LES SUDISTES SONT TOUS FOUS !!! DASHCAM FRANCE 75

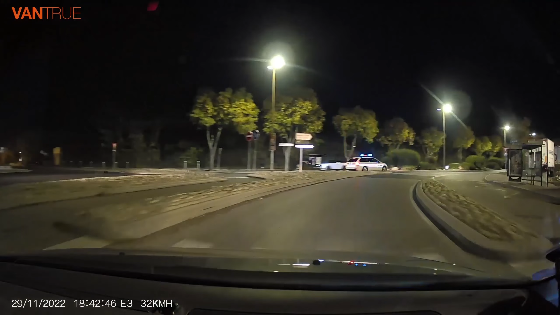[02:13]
Laisse-les passer. Le passement par la droite, c'est interdit. Je crois que c'est pour le camion. Ouais, c'est pour le camion, je crois.